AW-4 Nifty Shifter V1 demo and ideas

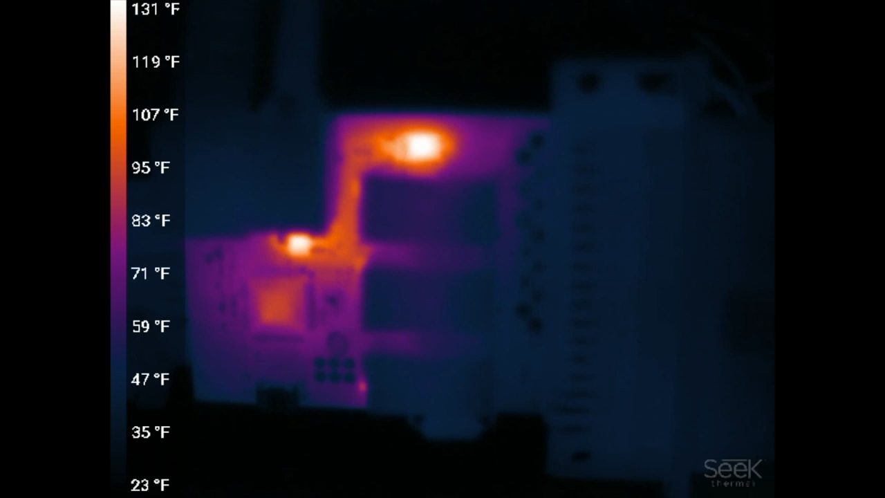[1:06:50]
On screen: scale top 131°F, scale bottom 23°F
I cut off the trays and jumped it So now None of the current is going through that fuse So it's only protecting the microcontroller now And you can see that the diode is starting to warm up now So this is with two of the load drivers running I mean if you notice the load drivers aren't even that warm Not bad at all Our little relay diode over there Our diode trans- Fuck Our relay transistor over there is doing okay And the warmest thing surprisingly is actually our super diode At the top Which is for